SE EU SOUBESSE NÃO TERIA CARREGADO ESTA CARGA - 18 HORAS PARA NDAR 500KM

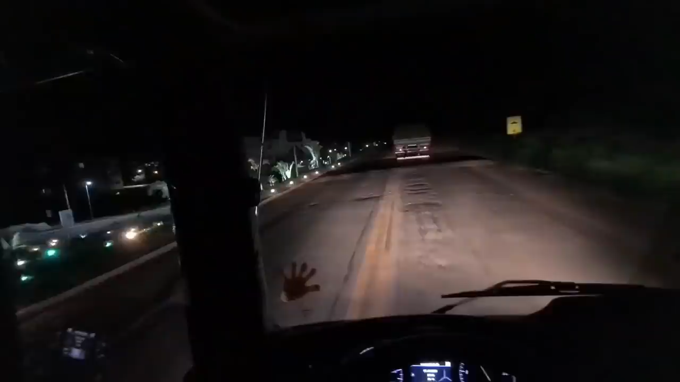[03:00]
vamos que vamos Passando aí pro Rio Casca Alô galera de Rio Casca Meu abraço aí Pena que a BR262 Nossa Senhora Sem condições, viu galera Sem condições, viu Tá complicado aí A BR262 toda acabada É isso aí Buraco lá de Mó Levada Até aqui
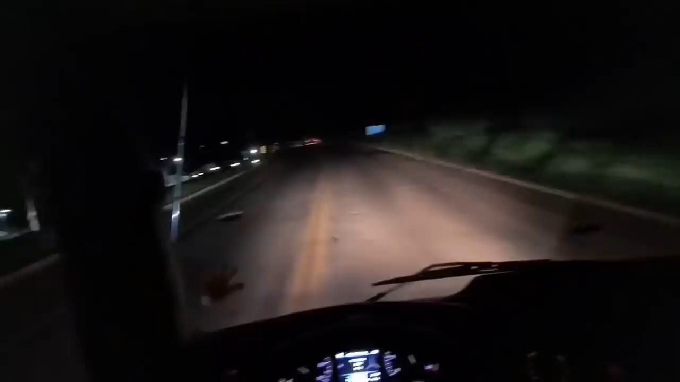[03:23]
Eu nunca vi tanto buraco Na minha vida Aí ó Tem buraco Aqui você cai com um caminhão Dentro pra ferrar Que até a roda Falou galera aí Um abraço aí Pra galera de Rio Casca Aí galera
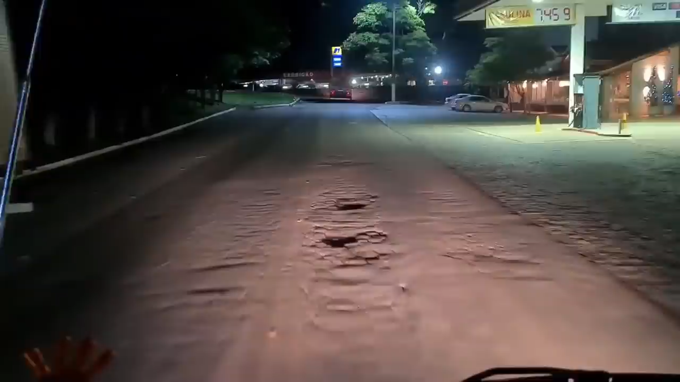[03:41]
Até que enfim Chegamos aqui No encontro da 116 Né Com a 2000 Aqui vai pra Rio de Janeiro
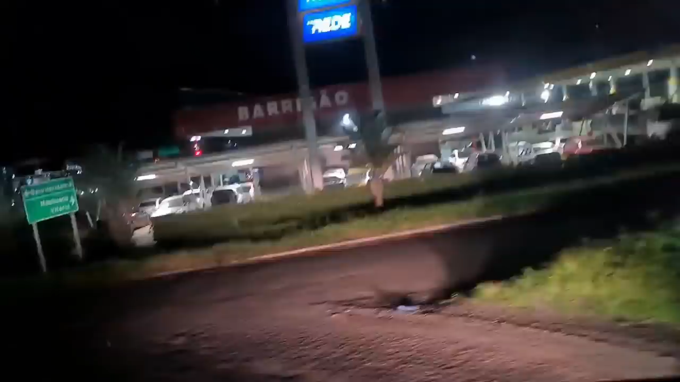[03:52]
Vitória Pra lá Governador Valadares E é isso aí Vambora encarar aí Manhã sua Que é realeza Né E lá vamos nós
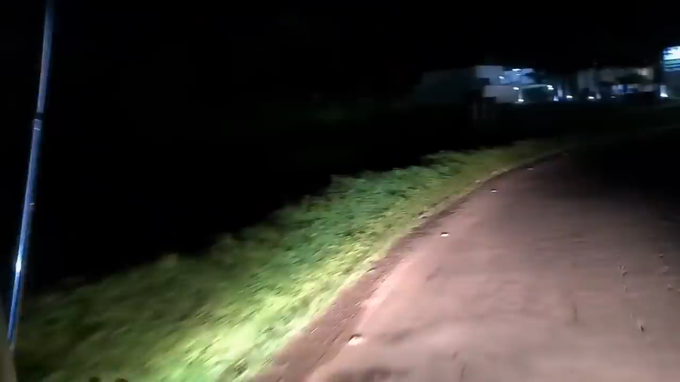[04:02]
Ai galera
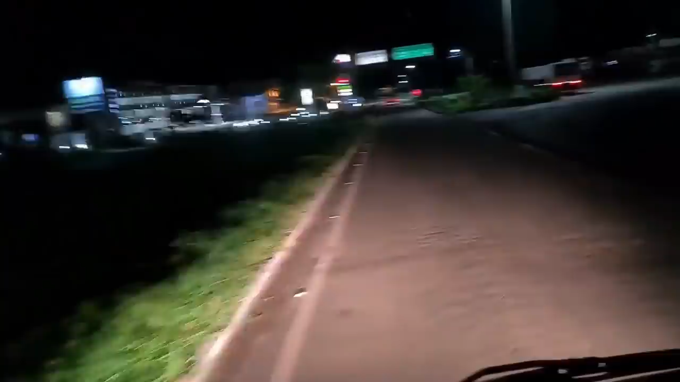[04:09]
Pagando todos os meus pecados Pagando todos os meus pecados Né Essa BR262 Passando dentro da cidade de Munhaçu Olha pra vocês verem galera Como é que tem condições
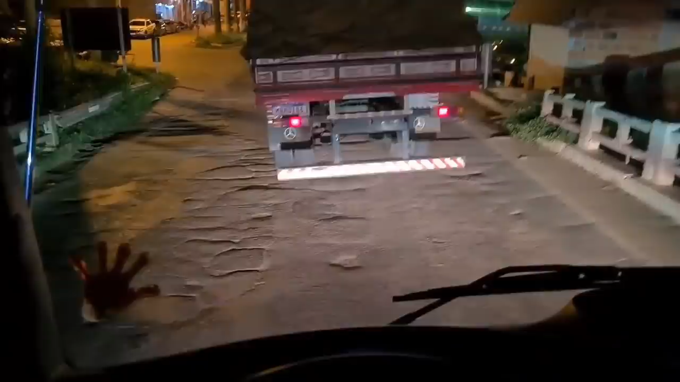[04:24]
Minas Gerais Tá toda abandonada 262 Tudo acabado Olha aí
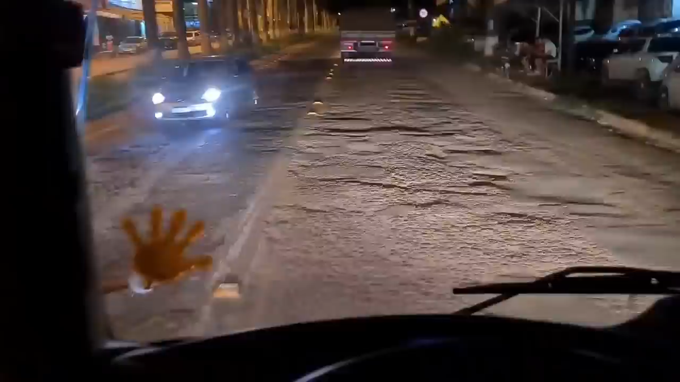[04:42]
Alô galera de Munhaçu Olha como é que tá a BR Nossa senhora Meu Deus do céu Olha Olha aí
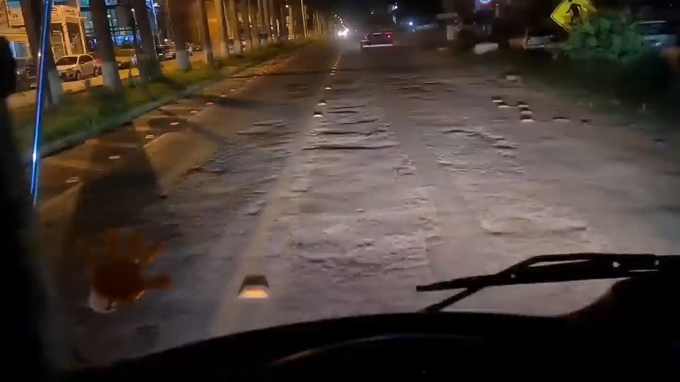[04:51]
Aí complica pra gente Viu Cidade de Munhaçu Olha aí O pessoal aqui tá sofrendo As ruas tá toda acabada
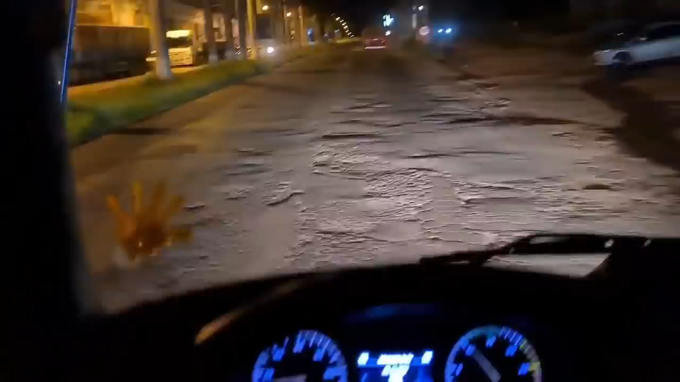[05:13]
Muitos anos que eu não passava por aqui Nossa Eu já tinha Bastante tempo Sabia que isso aqui tava tudo abandonado assim Nossa BR262 É como é só
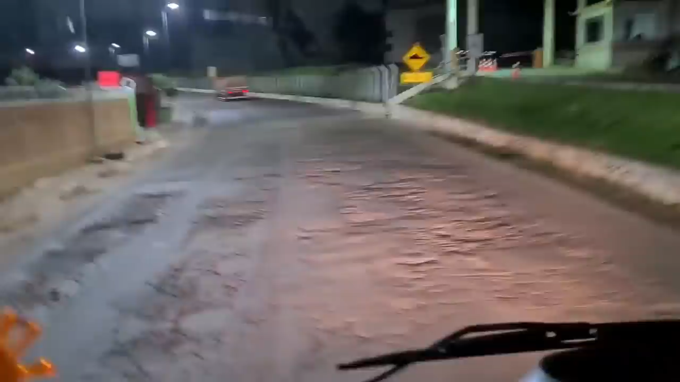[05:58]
Haja coluna Haja coluna E haja caminhão Pra aguentar essa BR
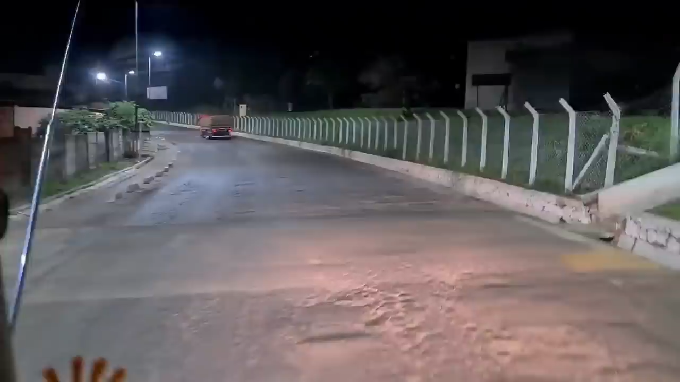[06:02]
Ai tô passando na sua cidade Essa estátua aí Tem muitos
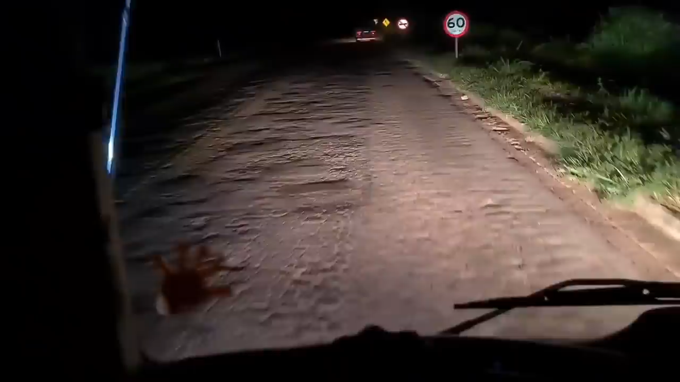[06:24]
a minha carga aqui ficou Dianteira pra caramba Tô pagando todos os meus pecados Olha só pra vocês verem Se tem condições aqui Meu Deus do céu Tem gente que passa Limpando tudo Não é fácil não Se o gás tava assim Não tinha carregado Essa carga pra cá não Nem Mas não tinha carregado mesmo Mas fazer o que né Não temos estrada mais As estradas do nosso país Tá acabando tudo
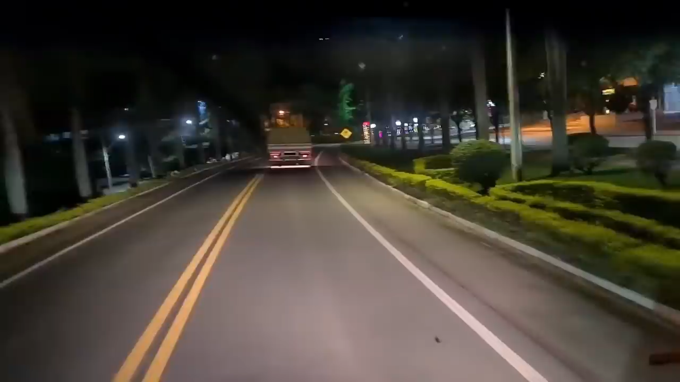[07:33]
Alô galera De venda nova A venda nova Dos imigrantes Tamo passando aí Na madrugada A cidade tá enfeitadazinha aí Com árvore de Natal
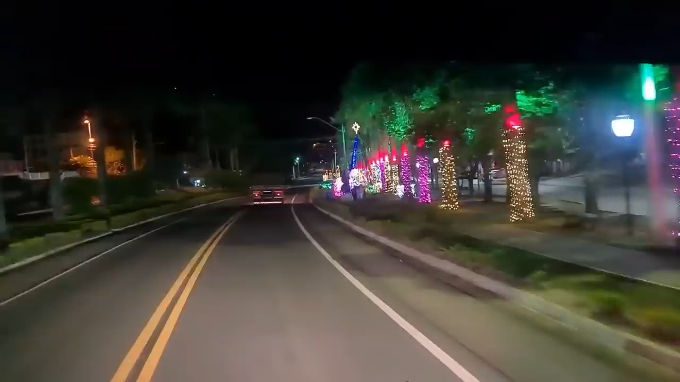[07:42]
Natal luz Show de bola Tá lindo aí Viu Lá vamos nós aí Eu e meu amigo Cleide Na madrugada
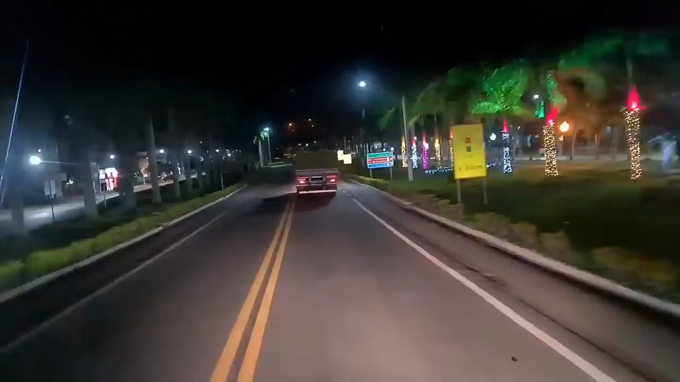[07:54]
Caminho 262 E Cleide Rota 262